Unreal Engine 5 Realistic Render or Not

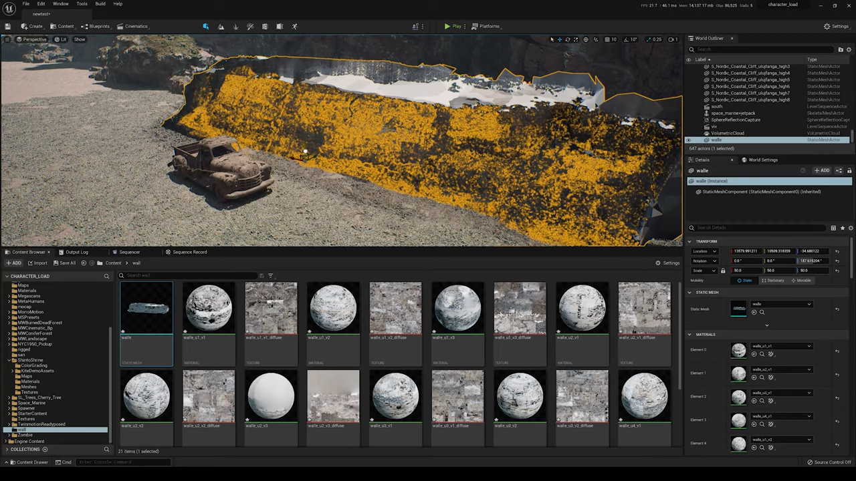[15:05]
So, if you know why it does that, look, you see there's like holes in it.
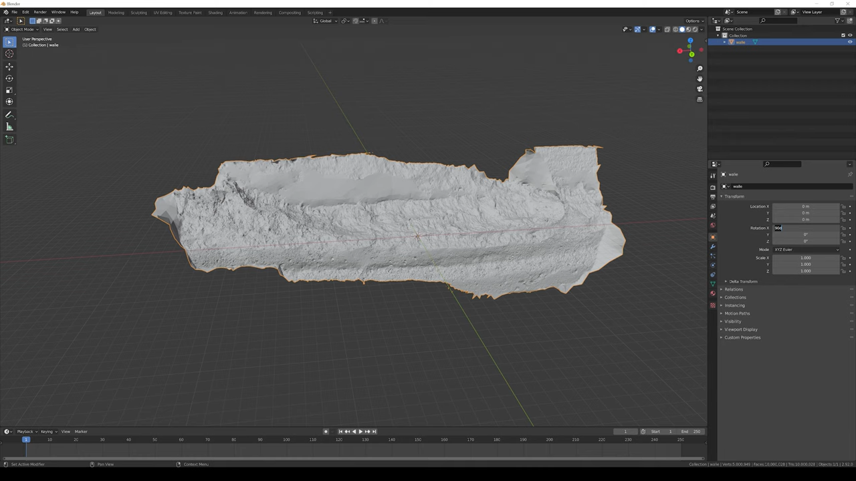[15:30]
Okay. So, what I'm going to do is, let's take a look at the materials. It's in here. Okay.
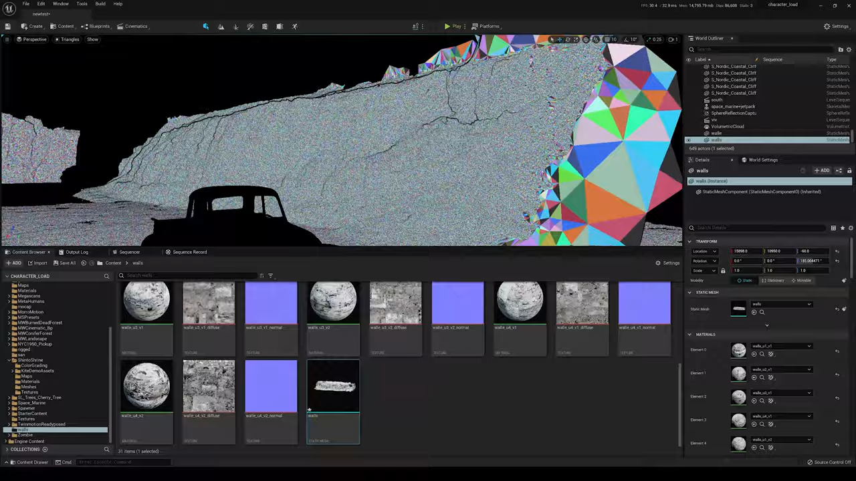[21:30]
So, I mean, those extra excess doesn't really count. But, yeah. That's a pretty dense freaking model.